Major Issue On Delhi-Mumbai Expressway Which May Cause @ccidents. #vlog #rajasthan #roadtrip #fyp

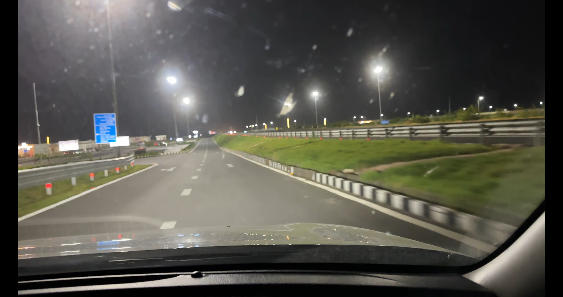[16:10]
शायद, ये वही है उसके अपोजिट जो हम उधर रुके थे।